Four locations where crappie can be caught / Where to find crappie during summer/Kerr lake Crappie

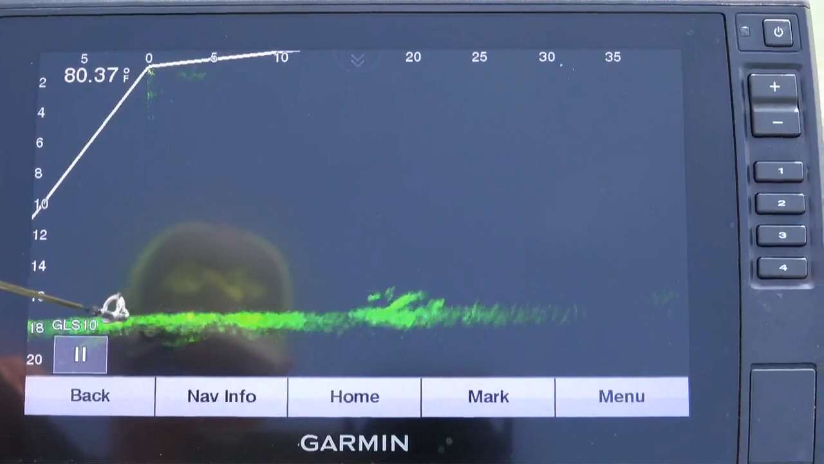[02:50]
On screen: water 80.37°F
As you can see here, here is a tree along the bottom here. You can see my LiveScope. That's why it's moving, my LiveScope. See how far that tree runs?
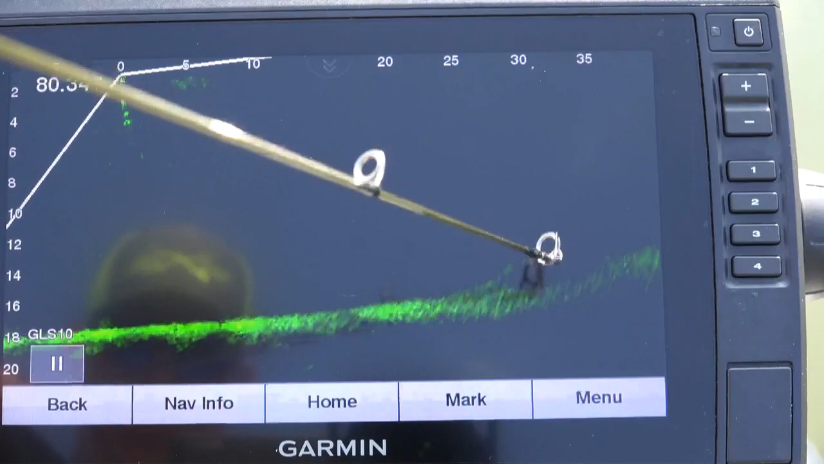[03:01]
Now, let's take a look at that tree right there. See, here's the bud of it here. These spots right here are fish. Let me zoom in.
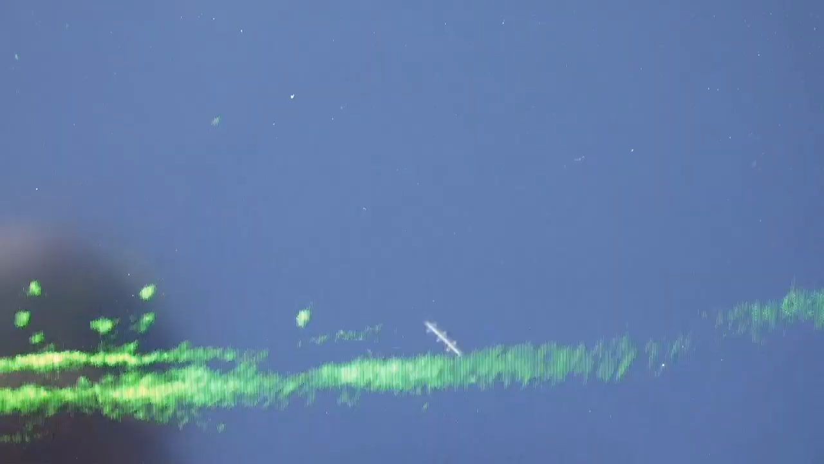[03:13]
Those are fish. All those signatures right there are crappie or
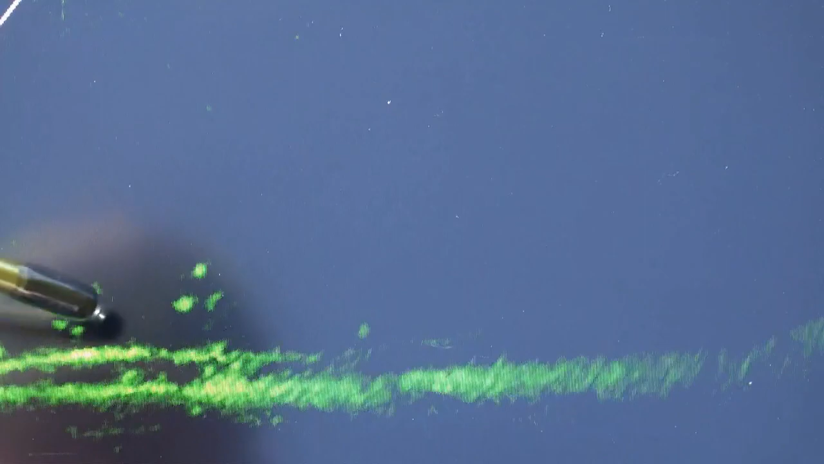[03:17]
some type of fish that you see across the top right there.
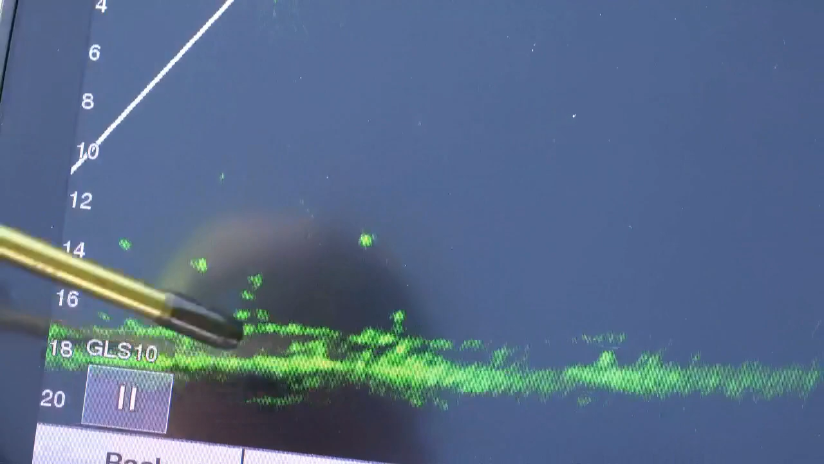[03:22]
Those are crappies. And you can see it's a bunch all along the bottom of this structure right here.
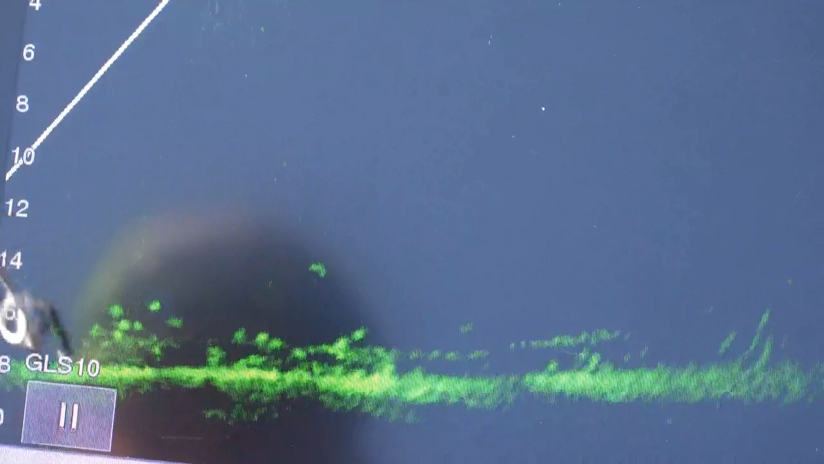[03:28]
And let me move it.
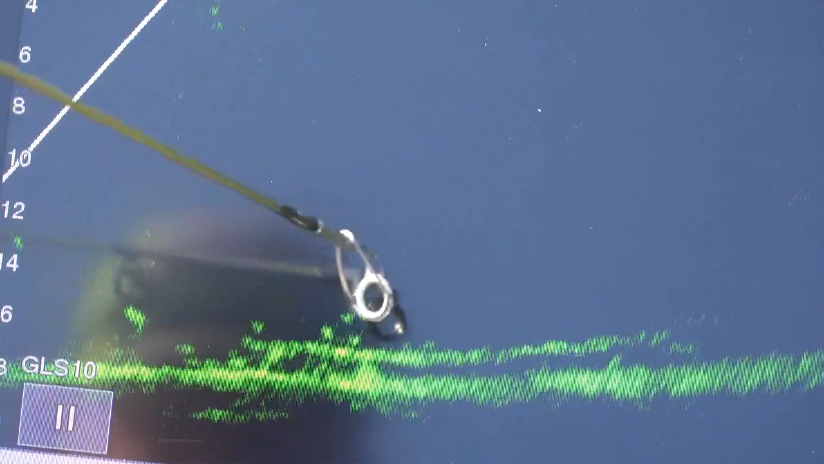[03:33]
And you can see how this is the log running right here along the bottom. I'm going to back this out just a little bit. And you can see that there's fish hanging out underneath here, this log.
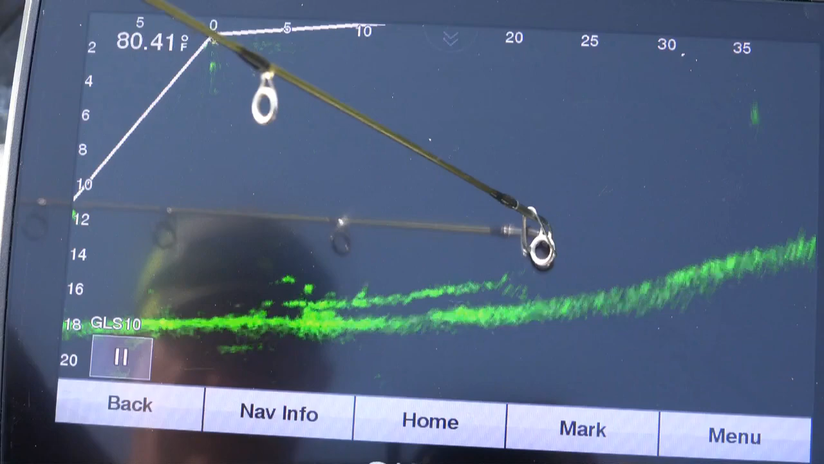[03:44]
Now, if you'll notice on this top side right here, see that signature?
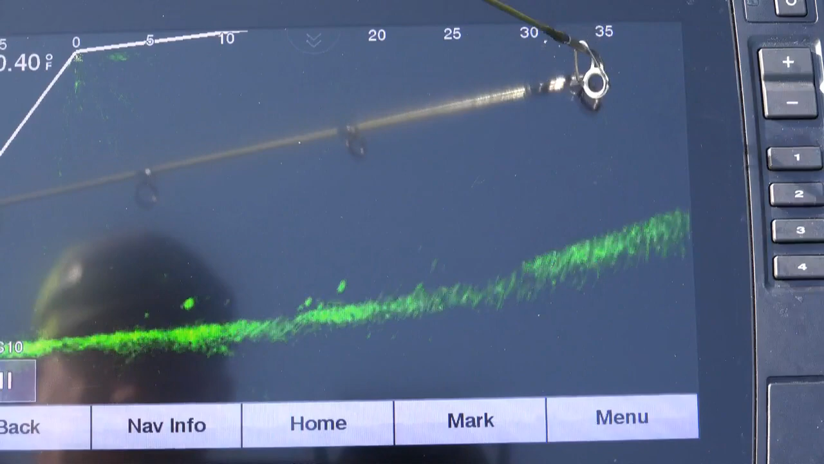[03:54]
That's a bigger fish there swimming off, possibly a crappie. So, there you can see.
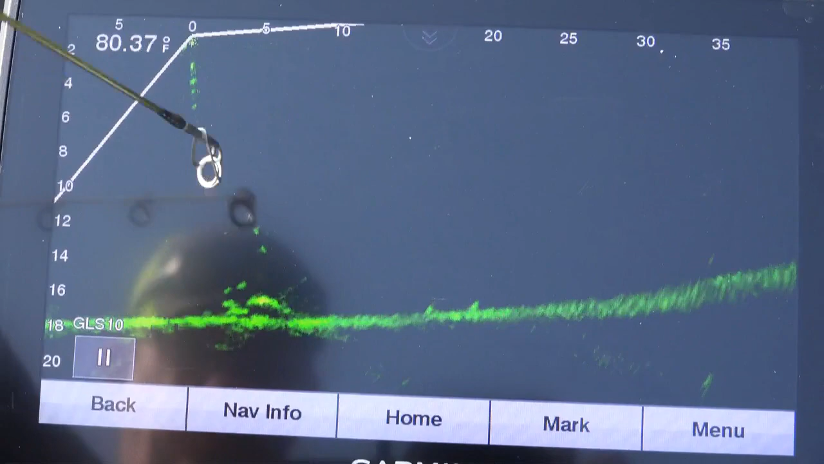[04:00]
On screen: water 80.37°F
Let me back out with the camera here. You can see that. But, so now, I'm going to go one step further.
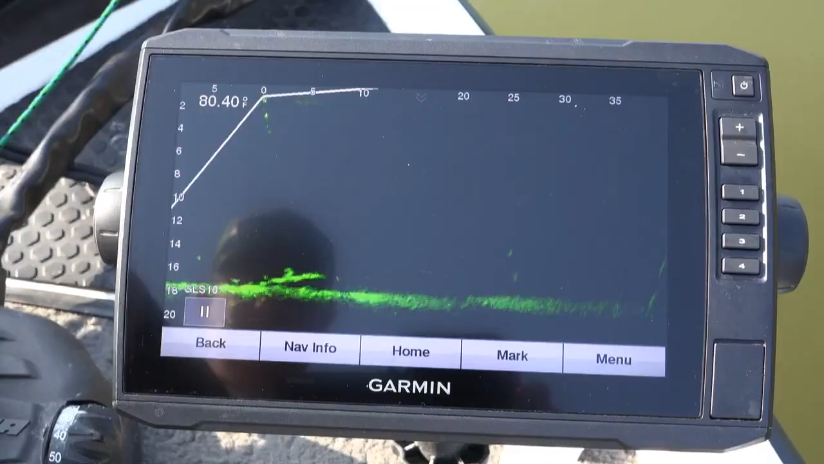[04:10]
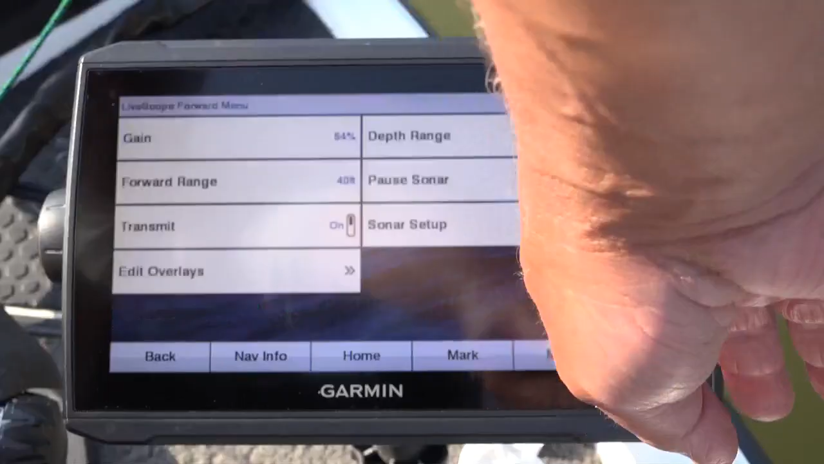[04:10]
I'm going to go down here, click menu, forward range, up. And let's go on up to about 20. Let's go on up to about 20 feet.
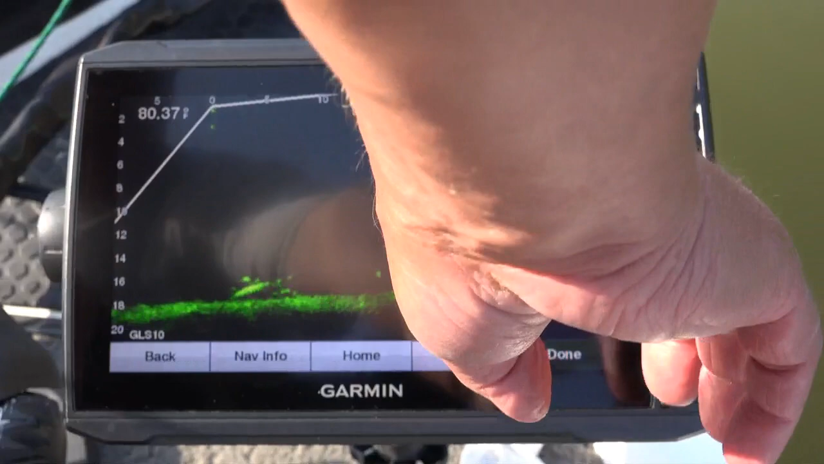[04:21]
And click done. Now, I normally do not go 20 feet normally unless I'm really trying to figure out something. So, you can see you get greater detail on the log. So, the log lays right about across the bottom. And you can see, I've set it on forward range. And see, I'm getting a greater detail of this log along here.
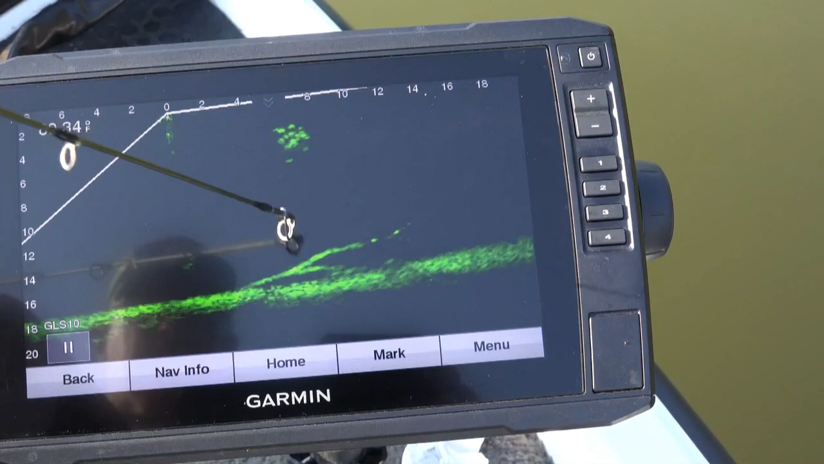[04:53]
And you can see the fish is kind of hanging out up underneath it right here.
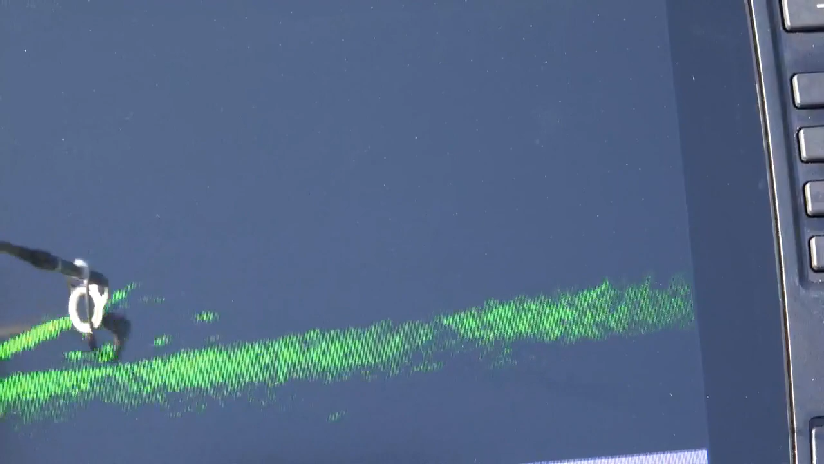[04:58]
See these fish? But that's a little bit greater detail of what that screen looks like. See, that's a big signature of a fish. That's probably a, it moves like a bass. Sometimes you can tell. See, I'm actually floating over top of the log now. As I turn the live scope, that's actually looking behind me.
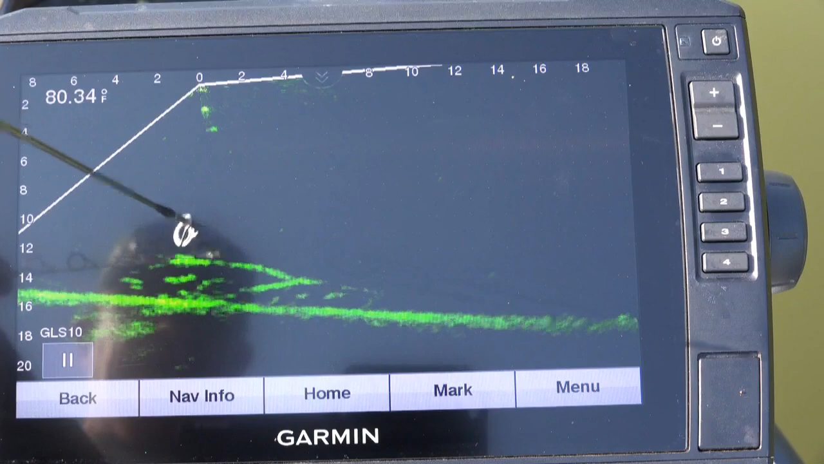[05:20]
On screen: water 80.34°F
There's a good detail of the log there.